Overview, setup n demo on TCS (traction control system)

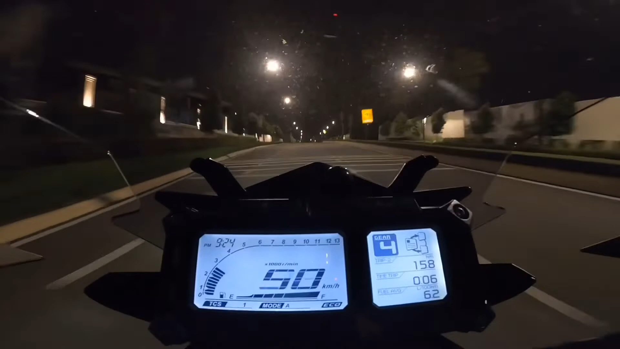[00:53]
ECU dan ECU akan tolong regulate power according to lah. So secara asas definition dia, okay, dia ada two level, which is TCS1 dan TCS2. Dari segi sensitivity, TCS2 lebih sensitif berbanding dengan TCS1.
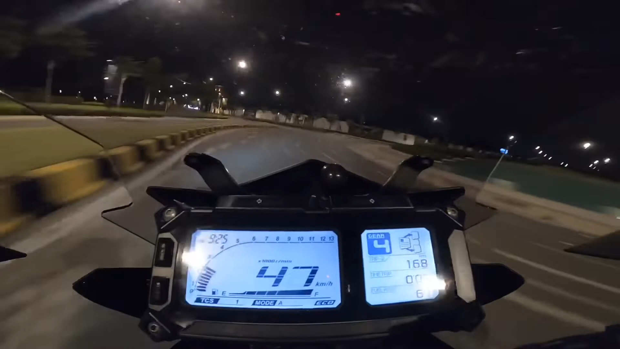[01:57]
saya dengan motor ni, kalau saya pasang TCS1 katalah ada satu tempat yang bumpy sikit, dia tak detect. Tapi kalau saya pasang TCS2, dia akan